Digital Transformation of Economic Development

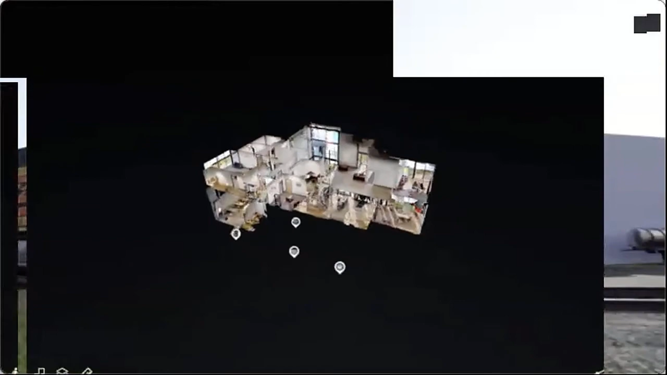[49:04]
We're able to do these 3D facility scans. You can actually go inside a building and walk through the whole thing.